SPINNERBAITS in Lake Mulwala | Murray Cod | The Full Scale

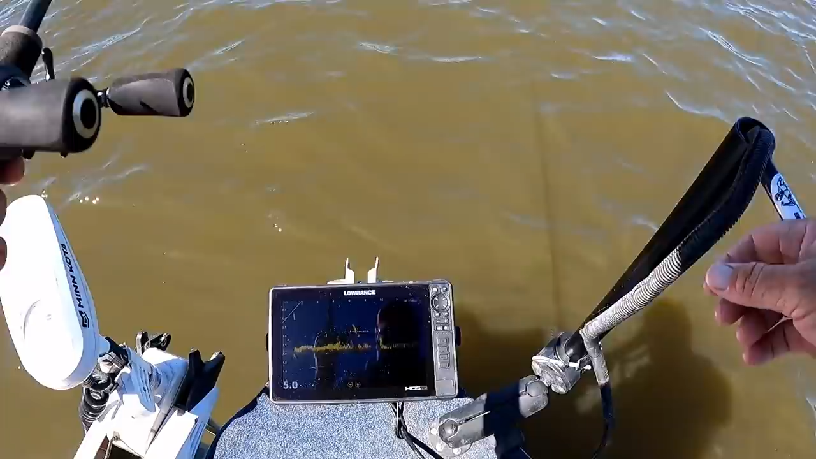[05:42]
What is really cool, I'm not sure how well it's picking up,
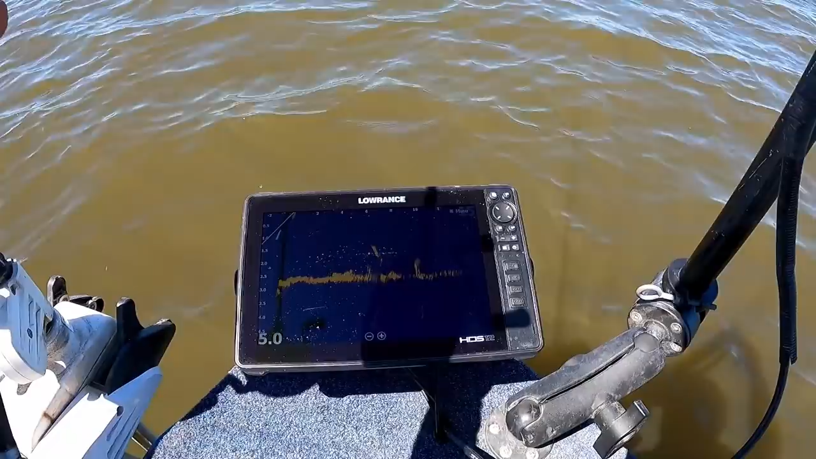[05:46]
but the great thing about active target, regardless of whether you're looking for fish with it or not, is the fact that because it's forward facing, you can see what's in front of you.
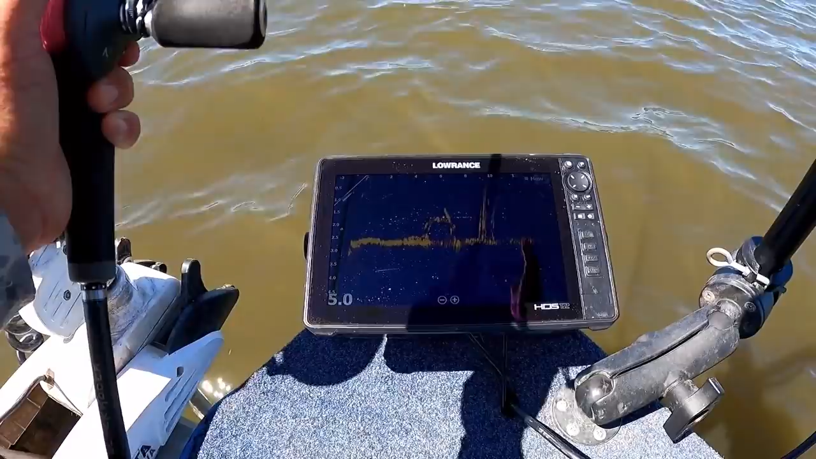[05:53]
And we can just see here, there's this awesome lay down. So we've got stand up timber here, but there's actually a really cool lay down that's completely under the water. And that's 6 meters in front of the boat. So even though this is a totally new location to me, I know that there's a beautiful lay down right in front of me, which I would not have found unless I was using the active target. So that's very cool.